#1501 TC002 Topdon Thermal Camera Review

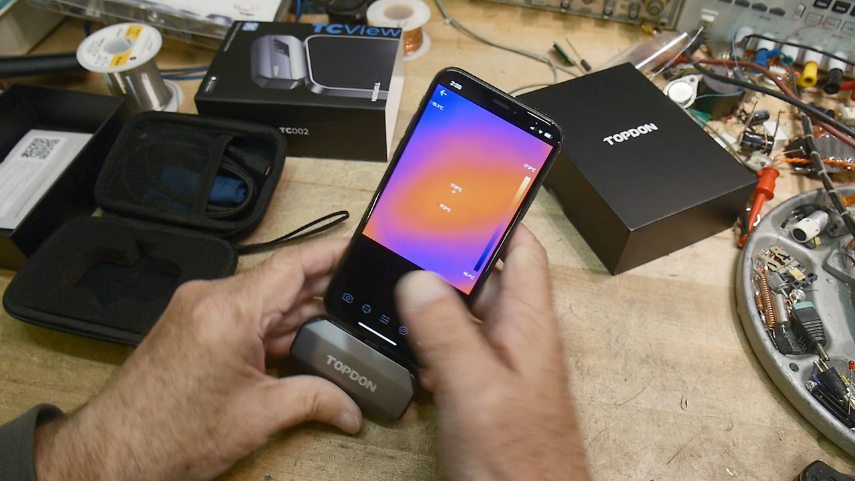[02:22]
It has camera mode and video mode. So I really like video mode.
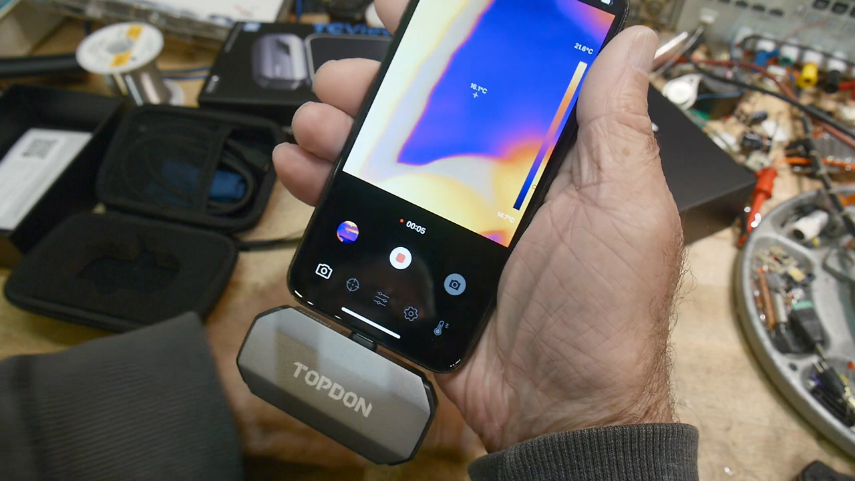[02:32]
You can put your hand down and then lift it up, and there's your fingerprints left over behind.
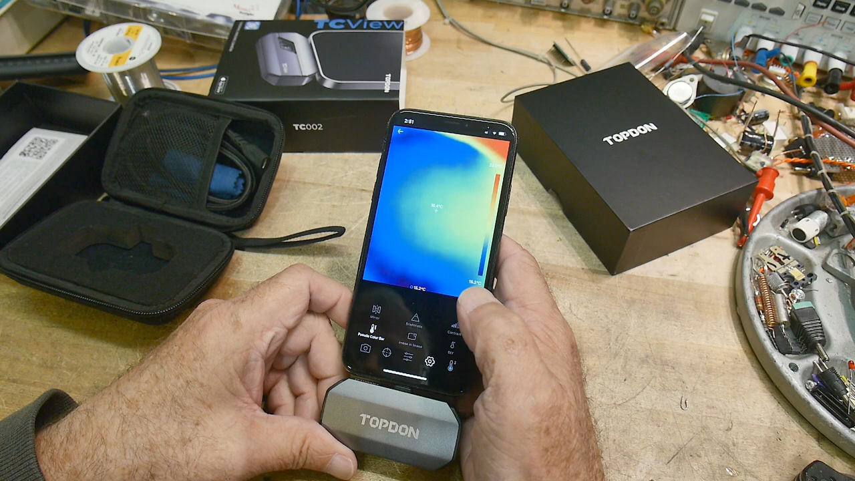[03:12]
Yeah, all the same stuff. You can measure temperatures. I'm sure you can set this to different units. I don't know how to do that though.
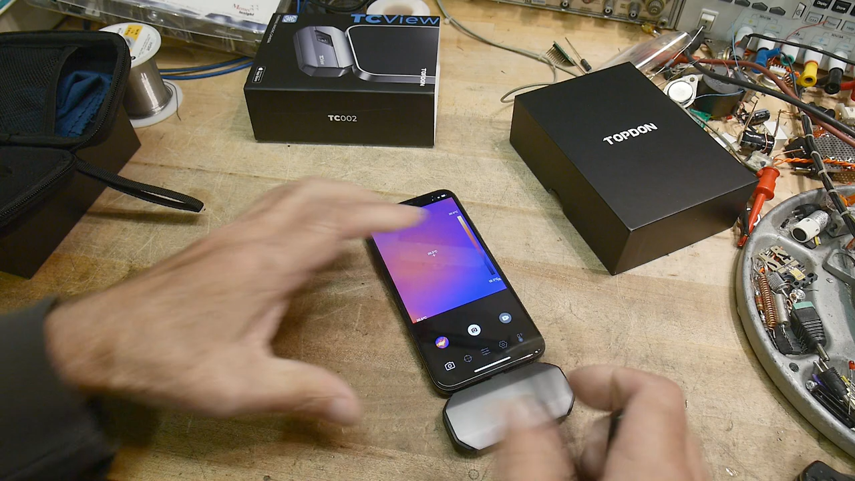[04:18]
It's a lightning extension cable, so we can unplug the camera, and we can plug it into this extension cable, and then we can plug that back
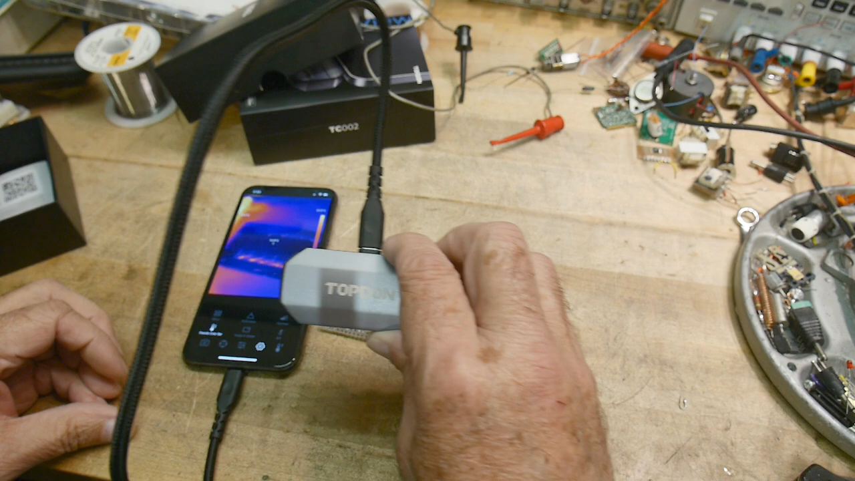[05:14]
Yeah, I wish you could flip it.
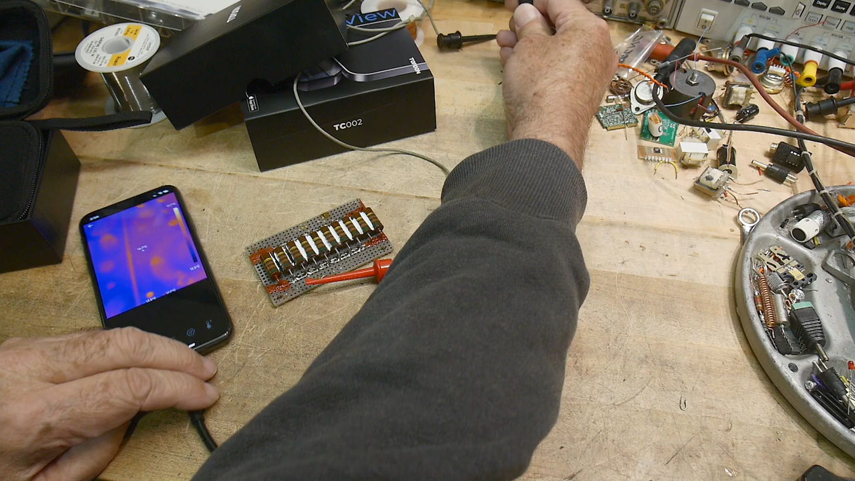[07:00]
That's blurry, blurry, blurry, blurry, and then it's kind of blurry, and yeah, so maybe 100 millimeters, something like that,
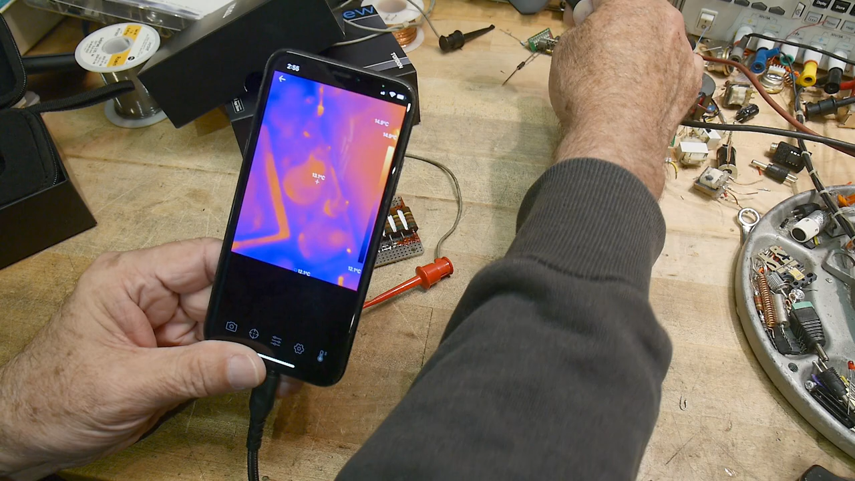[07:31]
I mean, it's usable. When you're looking at heat, you're not really looking for too much detail. Sometimes it's nice to be able to tell what it is that's getting hot at a very small level,
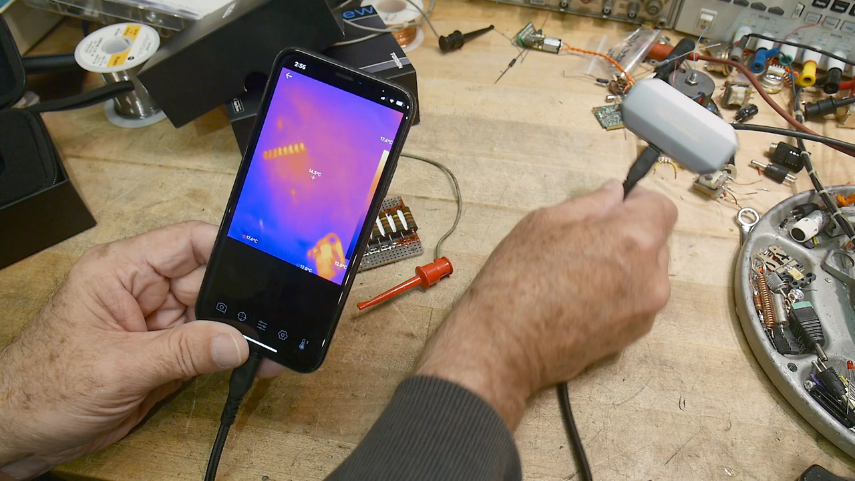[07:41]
so the close-up lenses are nice. Let's put it back on the...
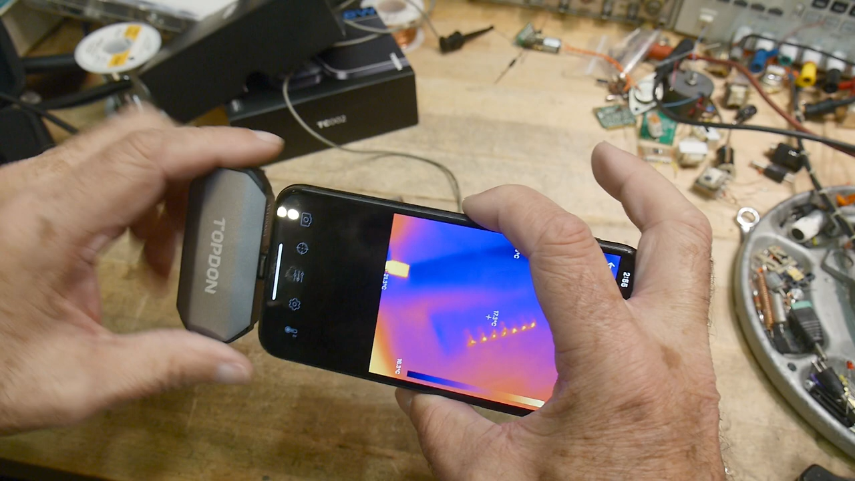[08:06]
So that might be nice to be able to swap that as well.
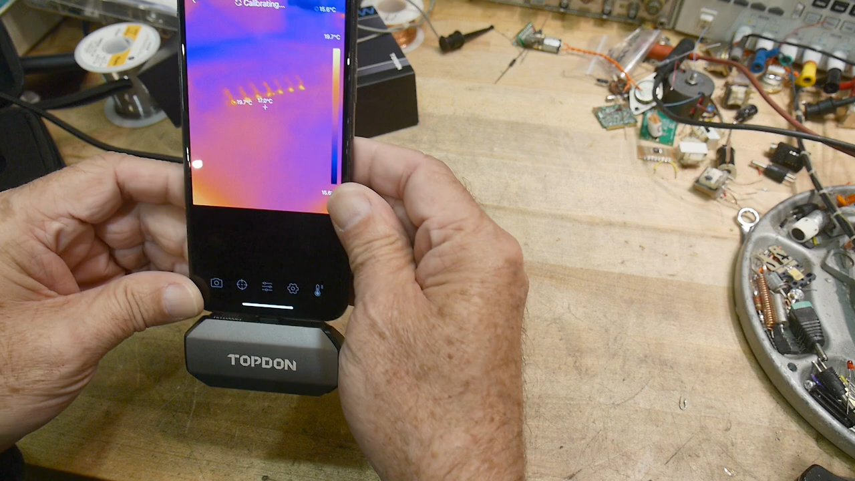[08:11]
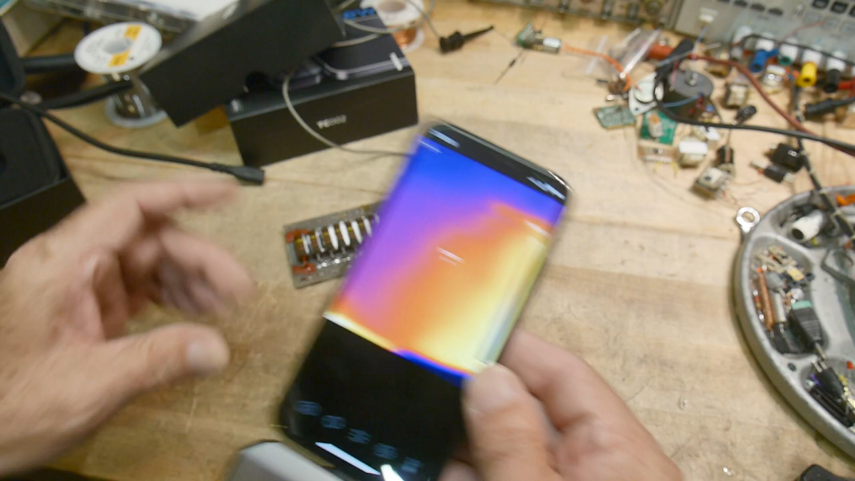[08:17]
Yeah, let's see. Let's hook up something here and make it get hot. I don't know what. Let's put the temperature here.
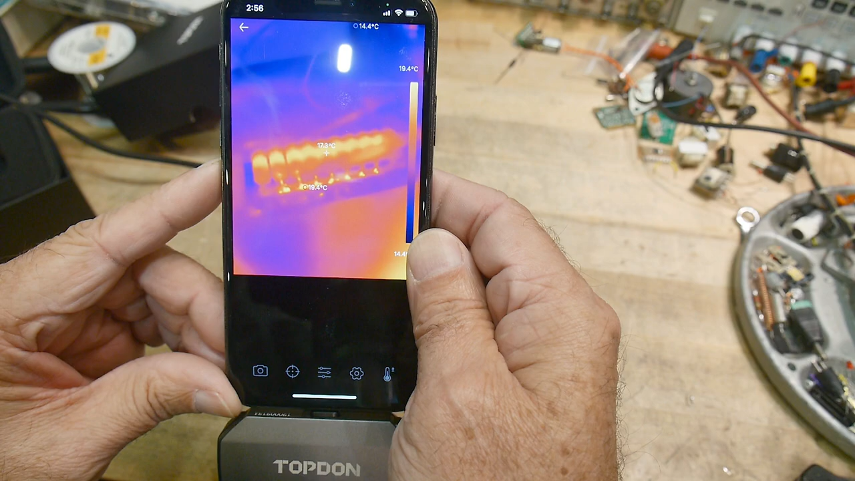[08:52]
On screen: scale top 19.4°C
And we can watch the temperature. It's going to find the min and the max. There's our resistors getting hot.
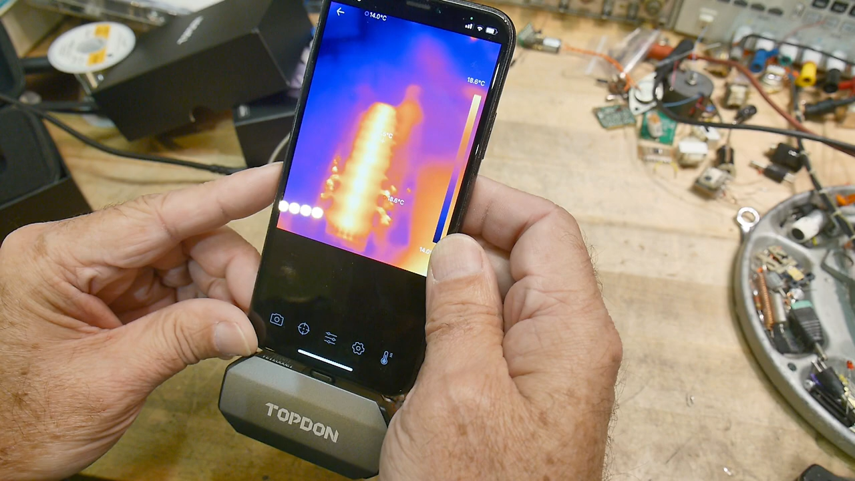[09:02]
Yeah, let me touch them. Yeah, they're just barely warm, but you can see where they're heating up.